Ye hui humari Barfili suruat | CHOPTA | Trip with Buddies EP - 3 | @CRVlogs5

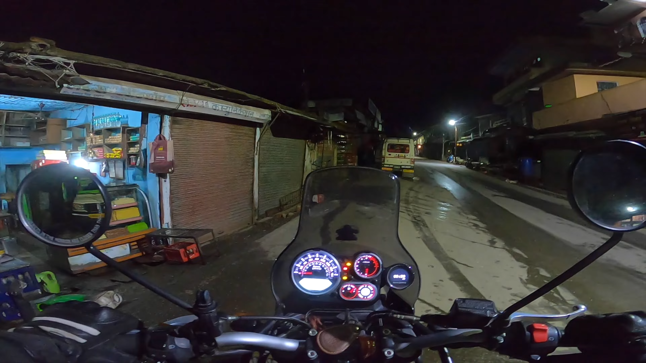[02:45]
तो गाइस अभी जस्ट कॉफ़ी ब्रेक लिया था और अभी निकल रहे वो अभी निकलते इट्स 6:28 और
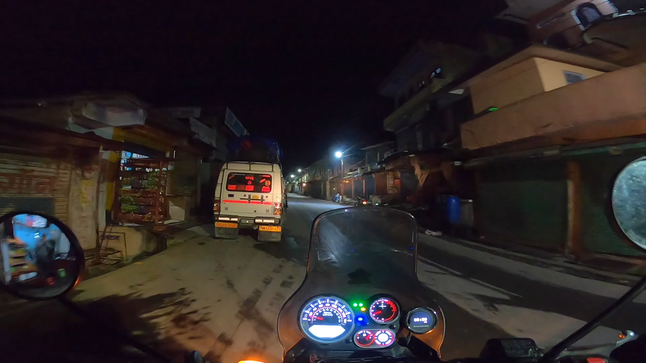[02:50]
आपको आप गैस करो कितनी ठंडी होगी 3 डिग्री है यार यहाँ पे 3 डिग्री सेल्सियस मैन गर्मी
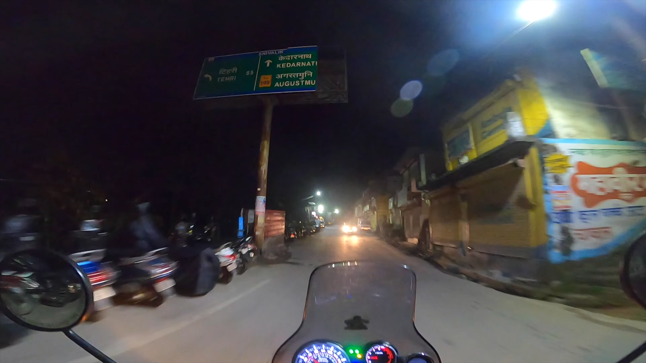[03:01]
बिल्कुल नहीं मतलब 3 डिग्री सेल्सियस ठंडी है इतनी ठंडी ना ओ माय गॉड क्या ही बताएं बहुत ठंडी है आइस तो बस यहाँ से देख रहे रोड भी ऐसे ऐसे आ रहे हैं ना ऊपर से वेट रोड्स है तो थोड़ा देख के हमको निकालना पड़ता है ओह माय गॉड देखो मतलब